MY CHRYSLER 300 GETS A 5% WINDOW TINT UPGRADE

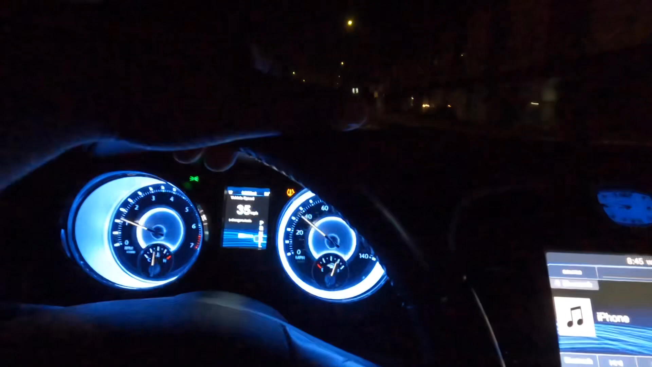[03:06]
Yeah, y'all be riding around, see what's gonna pop up or whatever. If anything, we just go sit back in the parking lot. Hell, save my gas. Yeah, I'm there you go.
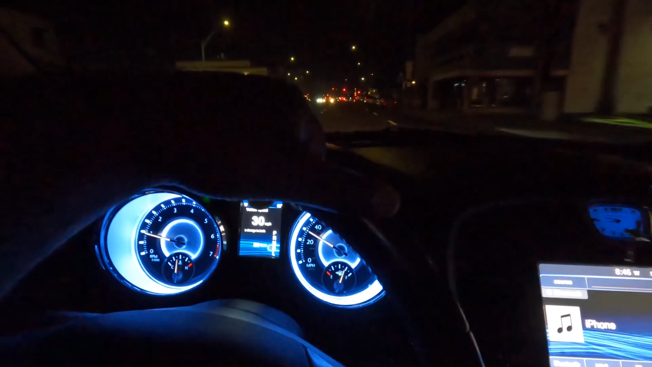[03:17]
Oh, man. Damn, police is, I told you, babe, police is tripping around here. Fucking with everybody. Look at that. Yeah.
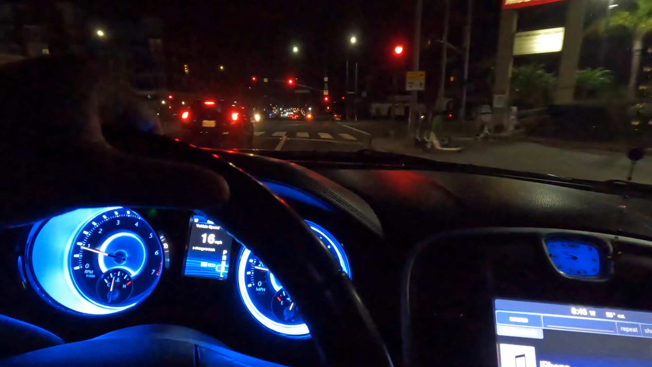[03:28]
I told you, police out here fucking with everybody. Fuck. I told you. Okay, I know Thanksgiving's coming up.
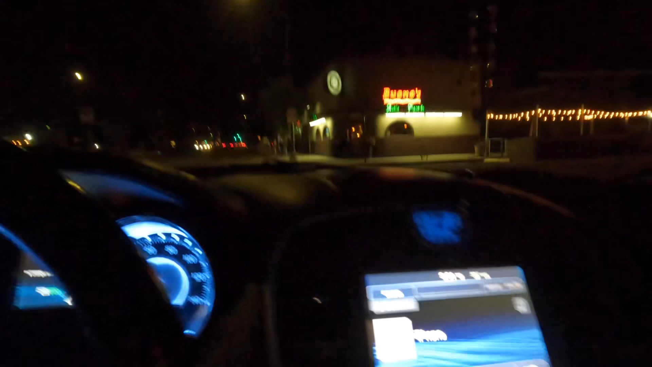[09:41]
It's dangerous right there. That intersection, Willow and Pacific, they stay. Yeah, it is dangerous.
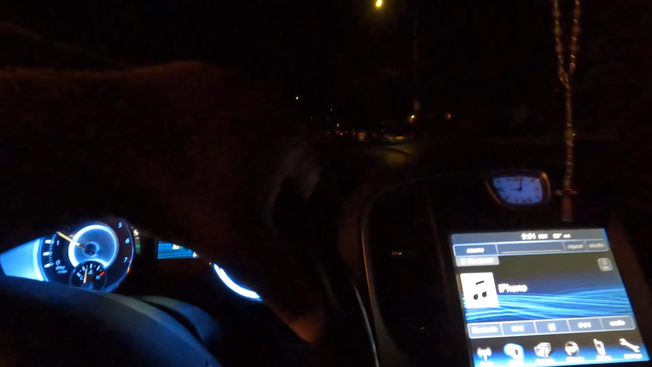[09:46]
That's a dangerous intersection. They stay crashing right there. Yep. Maybe we just hit the light right here.